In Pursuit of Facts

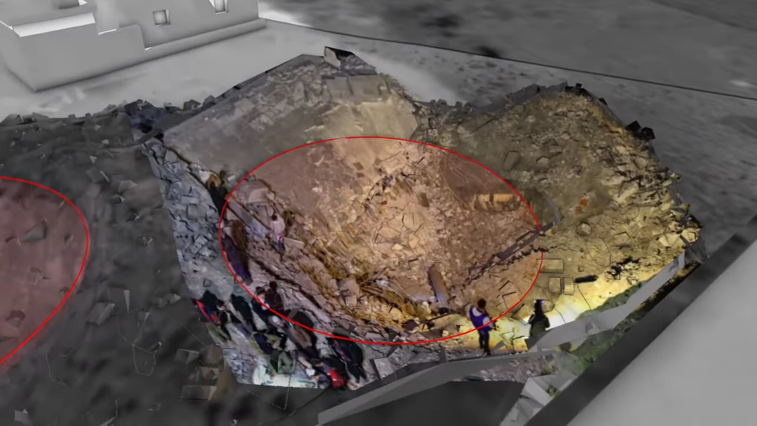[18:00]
craters in the north part of the building munitions experts confirmed they are consistent